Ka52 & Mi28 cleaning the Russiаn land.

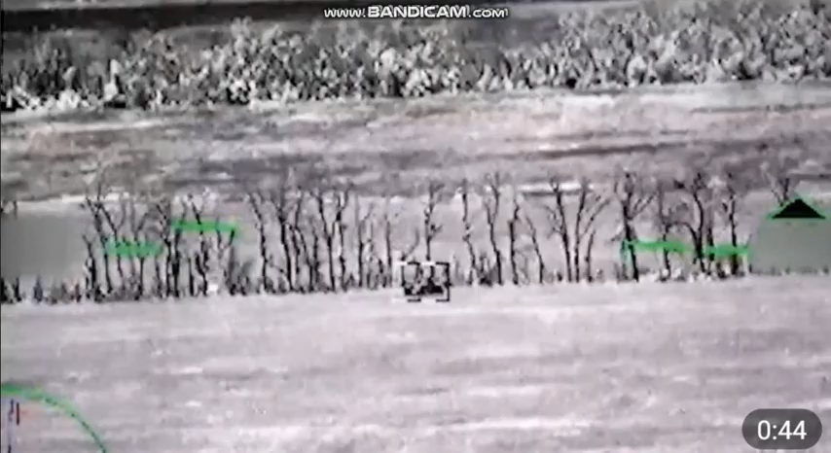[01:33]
Не понял вас, сильная пошла, да?
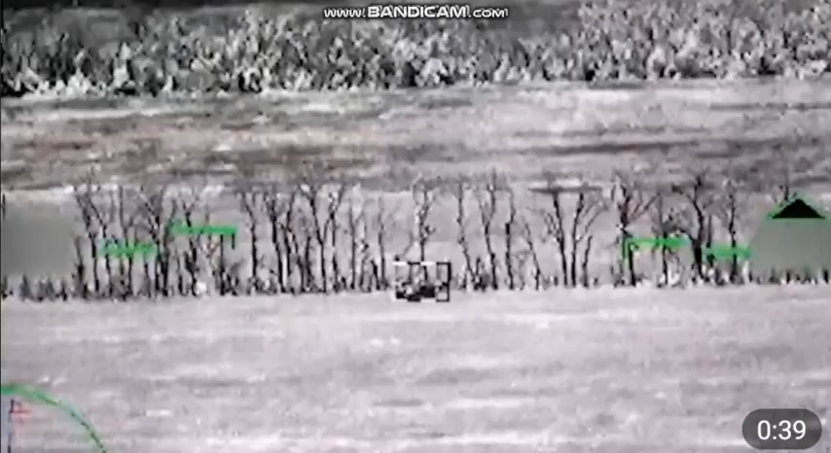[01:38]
Да-да, одна пошла Есть, есть, есть, да? Все, отход
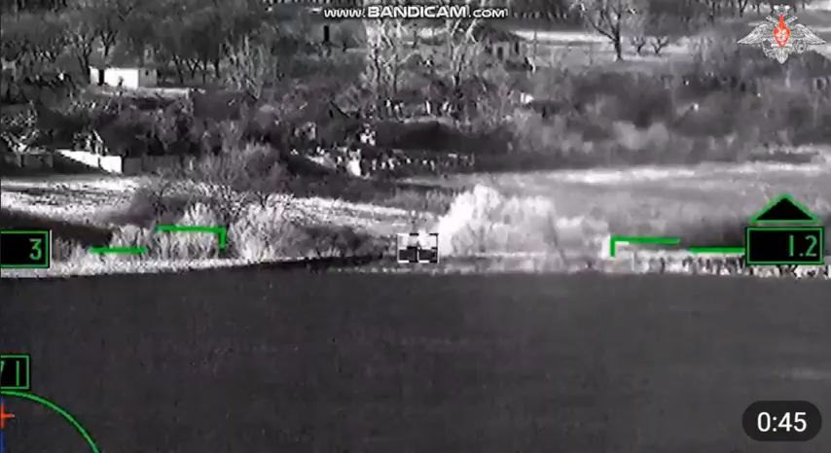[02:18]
Крен велик Пусть Пять Четыре Два Одна Ноль Попадание Отхожу
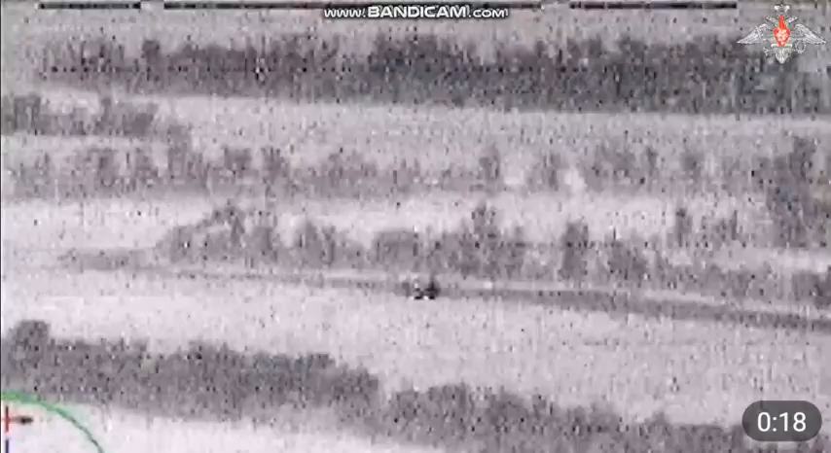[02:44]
Идет 15 секунд, марка на цели,
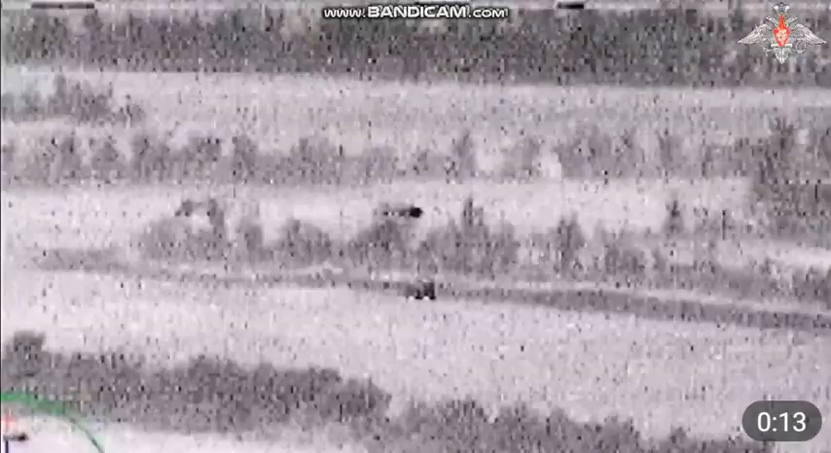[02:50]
марка на цели, 10 секунд, 8, 5 секунд, держу, держу, 7, прямое, подход.